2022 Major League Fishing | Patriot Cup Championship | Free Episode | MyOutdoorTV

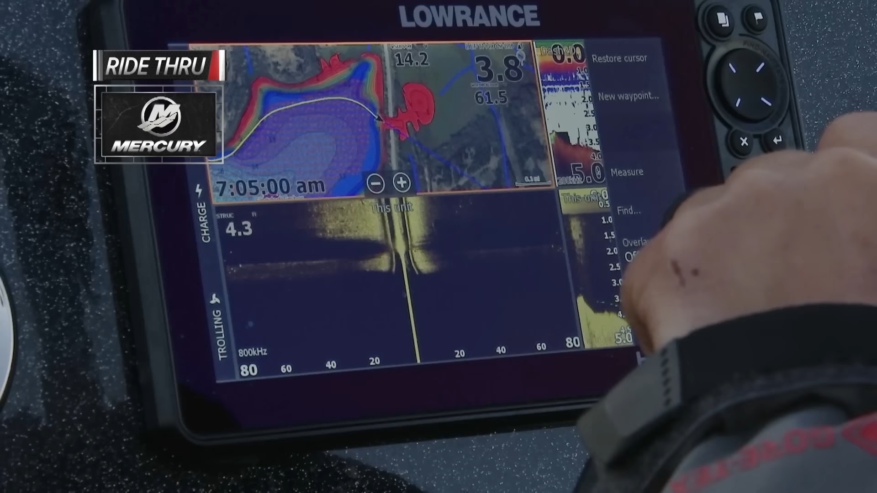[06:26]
Old road there, the rock pile right there. I just put some marks on it.
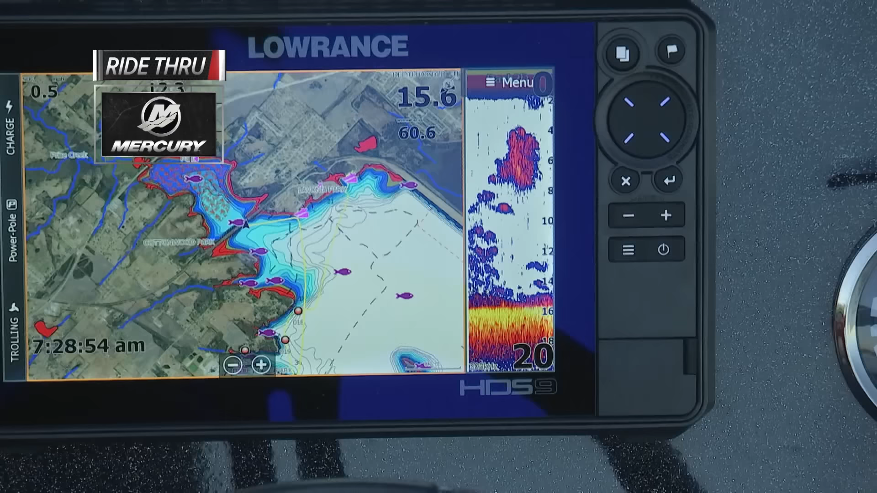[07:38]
Look at the bait underneath this boat right here. Look at the bait on the depth finder.
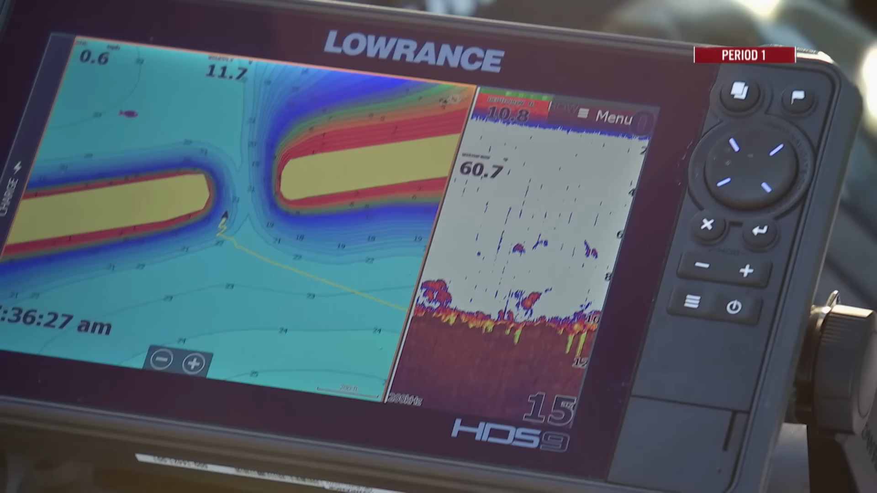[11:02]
A lot of bait right here up against the bank. Actually, a bunch flipping right here.